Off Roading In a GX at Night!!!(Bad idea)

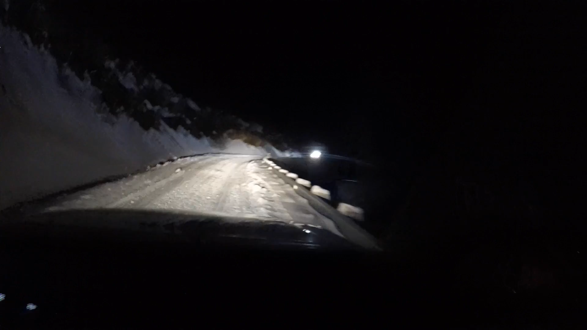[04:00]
Fucking idiot. What are we supposed to do? Oh, he's stopping. He's stopping for you. Tell me what we're supposed to do exactly. Do you think you can tell me? I'm pretty sure you can go around him. I'm not backing up. This is at the point where we... Oh, he's backing up. Good job. Thank you. He's being nice. What is that, Jeep? I don't know.
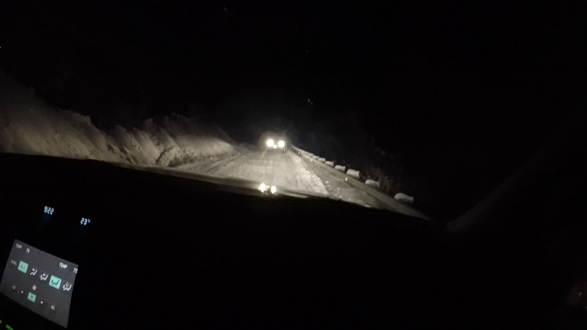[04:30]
I think you can squeeze past him right there on the left. If you can go back. I don't want to go to the left. It's a terrible idea. It's deep stuff right there. You're fine. Oh my God. You almost hit him. You almost freaking hit him.
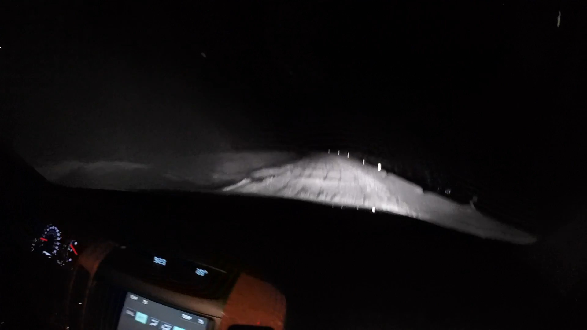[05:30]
We're good. Wow, look at all these bumps from people ripping up here. If we have to turn around, that's where we're gonna turn around. Oh my gosh.